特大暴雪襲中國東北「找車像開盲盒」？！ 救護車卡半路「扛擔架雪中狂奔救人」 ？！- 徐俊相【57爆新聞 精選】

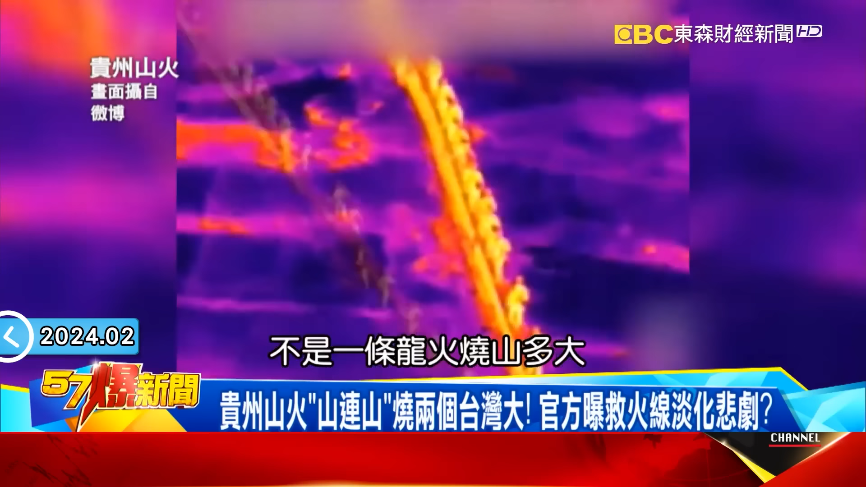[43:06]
不是一條龍火燒山多大面積多大反而是他們非常英勇的這些打火弟兄你看從熱影像